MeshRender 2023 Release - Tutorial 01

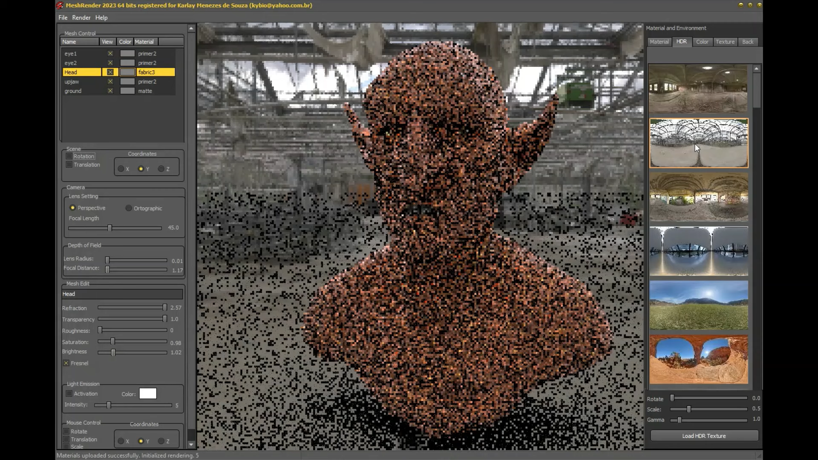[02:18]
Within each tab are controls at the bottom where you can make changes to your preference.